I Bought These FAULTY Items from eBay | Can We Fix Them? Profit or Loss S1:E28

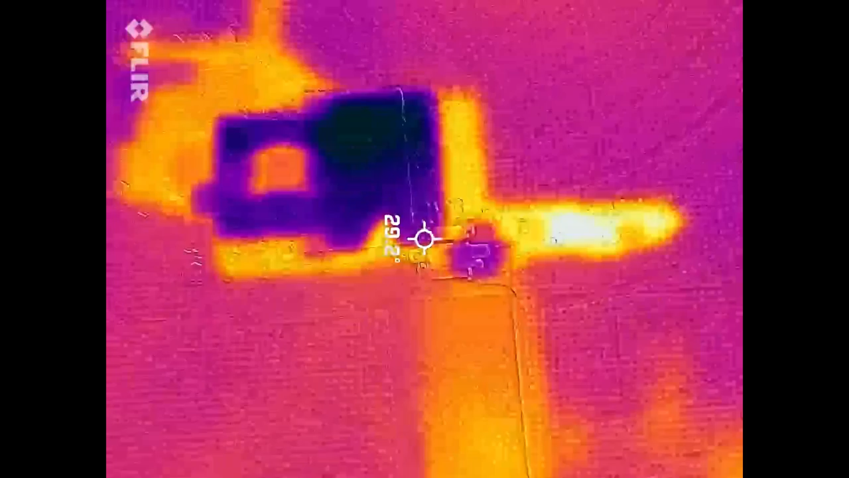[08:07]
We're now over to the FLIR cam, and what's interesting, I've not got a battery hooked up to this switch at the moment. I've just plugged in the ammeter, which is the cable you can see here, and no battery or anything, but look, we're getting 36, 37 degrees on the BQIC without a battery. This was the side that was showing 40 milliamp draw.
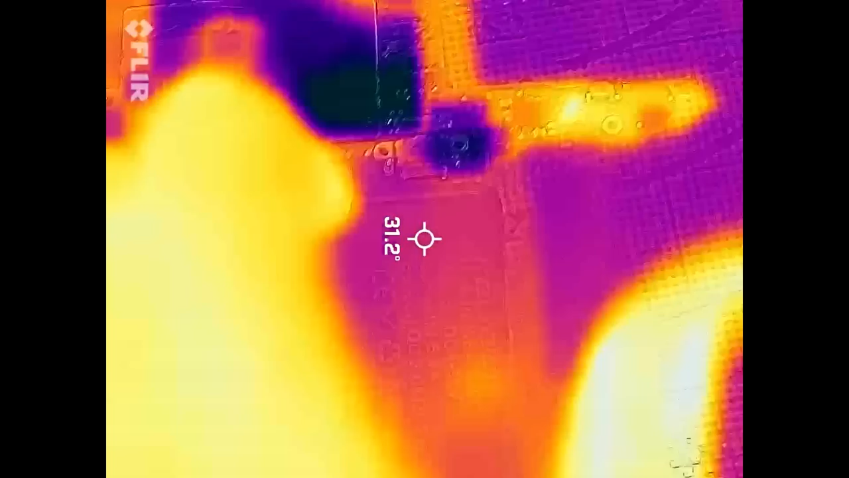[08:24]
If I turn this over, so I take it out, obviously BQ stops and the temperature slowly falls back down.
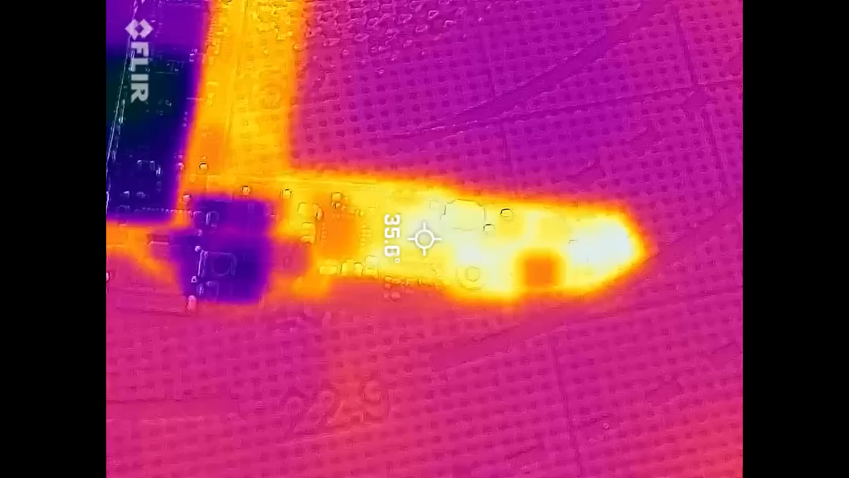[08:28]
But if I flip the charger, so now you can see the numbers, it's not drawing any amps at all.
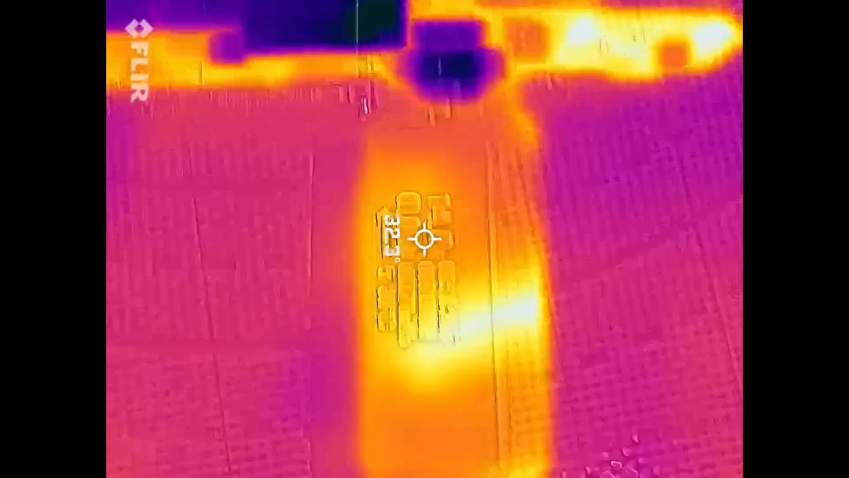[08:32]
We're not reaching those temperatures, it's not doing anything.
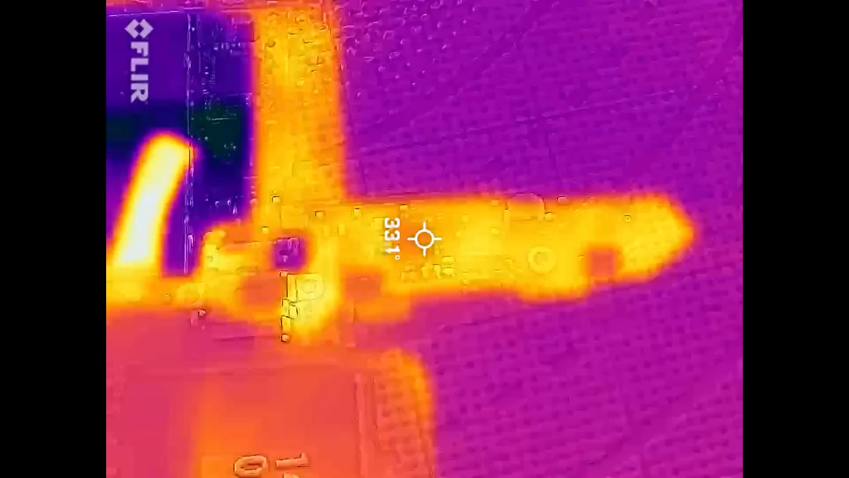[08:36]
So it almost feels like I put it in one way and BQ is fine, but I turn it round and it takes quite a bit of heat on BQ.
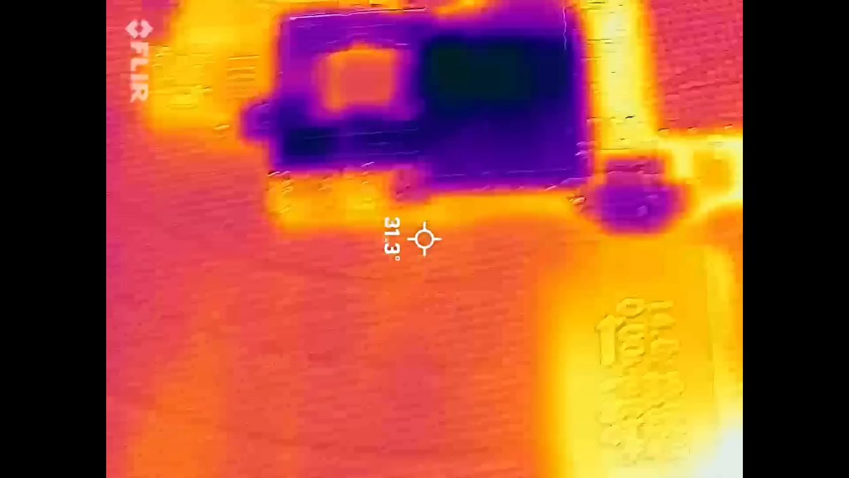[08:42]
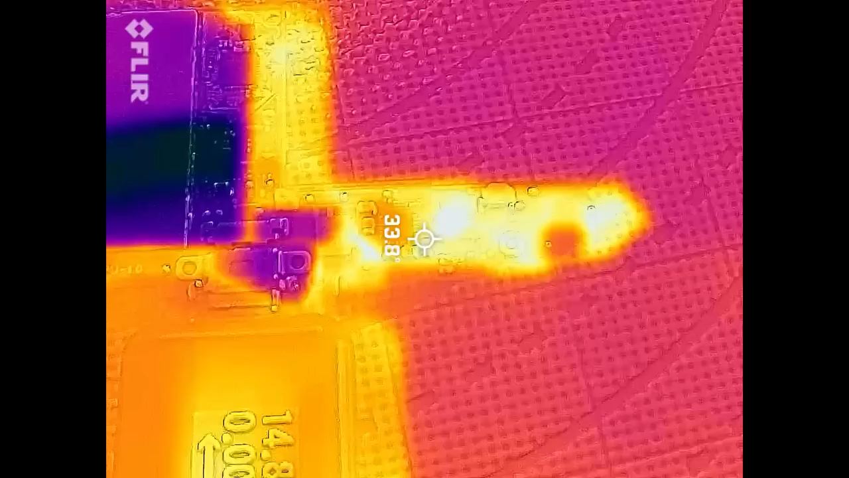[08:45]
So again, we're looking now, 32, 33 degrees, turn the charge around, and as you can see, BQ is getting hot. 36, it does go all the way up to around about 40 degrees. In my opinion, it whittles it down to one of two, BQ or the charging port.
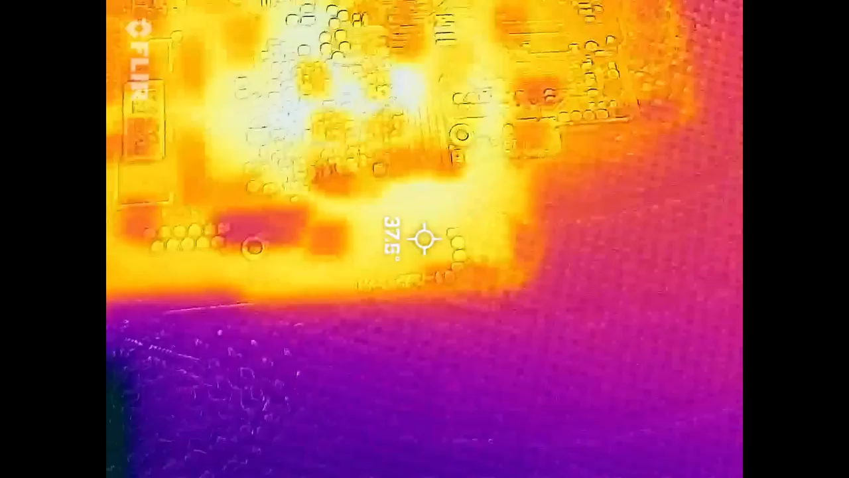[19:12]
This area is getting to 37 or so. Back of the CPU looks a little bit hot as well, to be fair. Let's turn it around. Yeah, BQ again reaching 42 degrees.
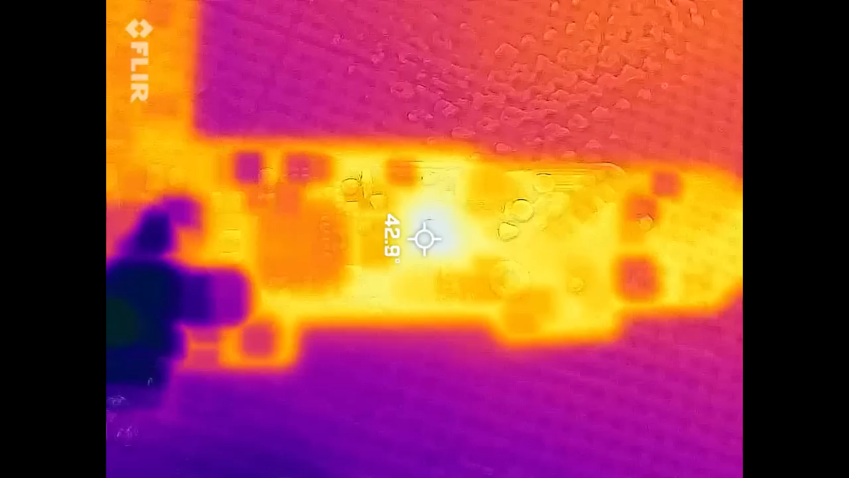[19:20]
It's just not making any sense. Which in turn, again, we have the max IC getting hot,
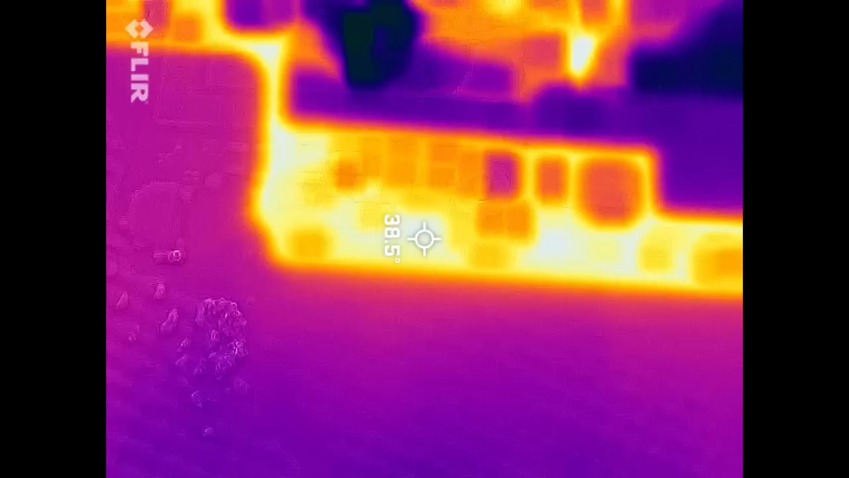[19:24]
38, and CPU specifically here getting hot. Or this is, I think, RAM actually, you know.
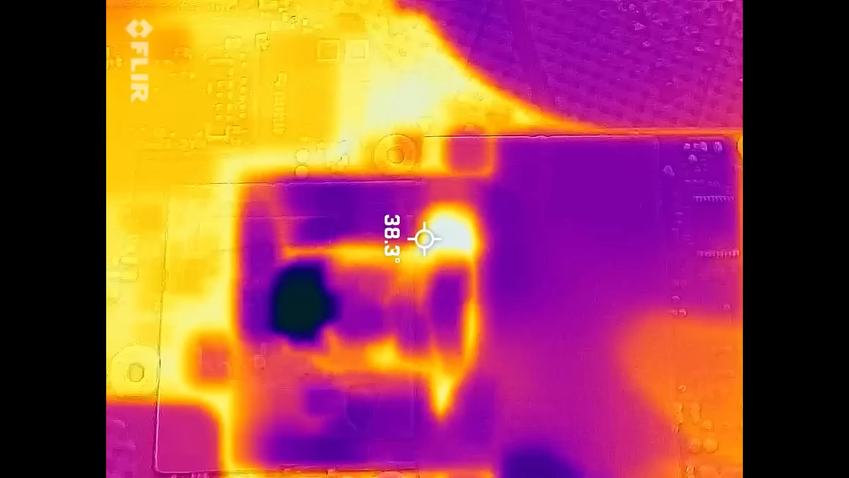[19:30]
That's not a reflection, is it? No, I don't think it is. That is a heat spot.
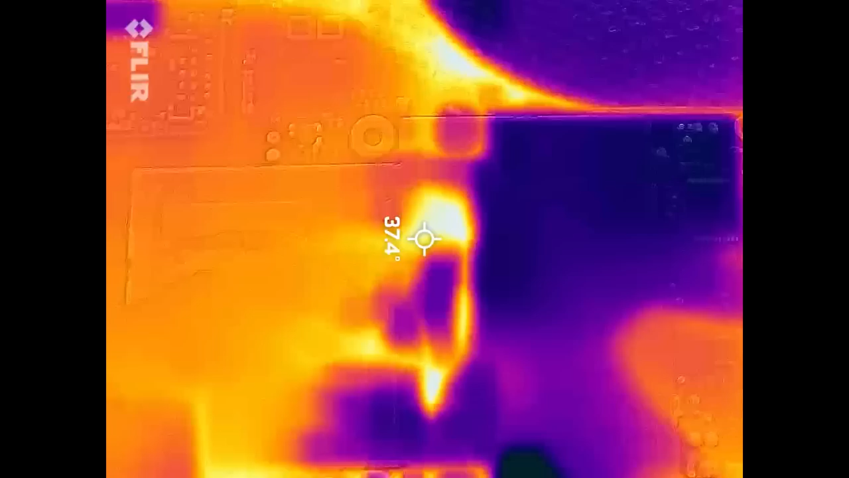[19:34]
No, sorry, that is CPU in the corner. But if we zoom out, we can see clearly the hottest area on the board is around that BQ IC.
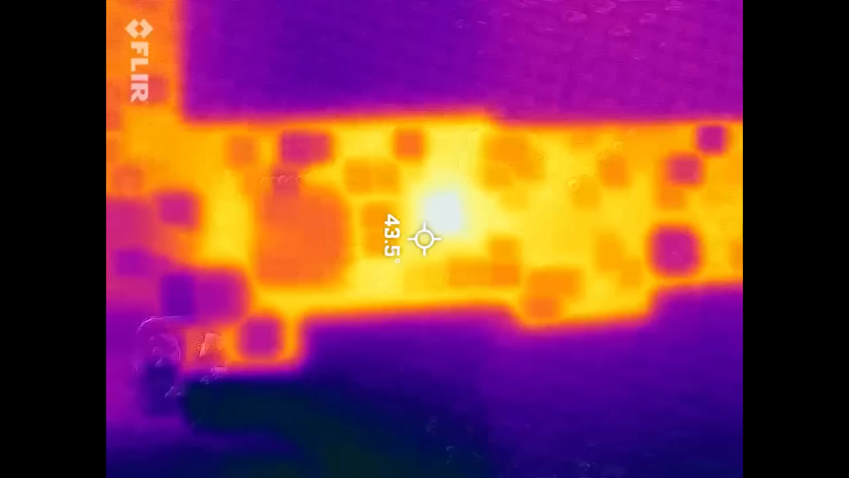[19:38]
Just plugged it into the PC to check RCM mode. No RCM mode. I'm gonna put my focus around BQ again and just double check everything in that area.